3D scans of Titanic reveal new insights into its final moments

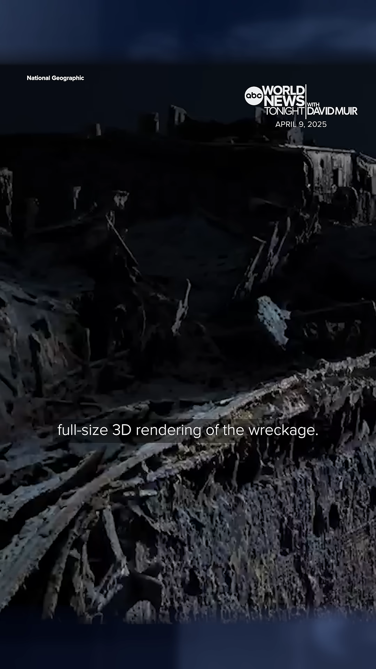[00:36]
The incredible level of detail, allowing them to construct a first-of-its-kind full-size 3D rendering of the wreckage. It may help solve some of the Titanic's biggest unsolved mysteries.